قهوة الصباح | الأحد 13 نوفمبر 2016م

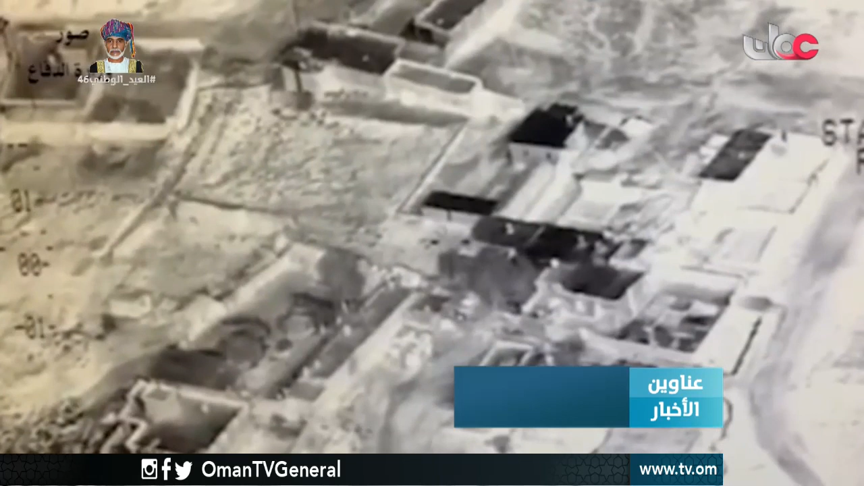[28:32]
غارات جوية على مواقع لداعش في الموصل، والقوات العراقية تواصل تقدمها في المدينة.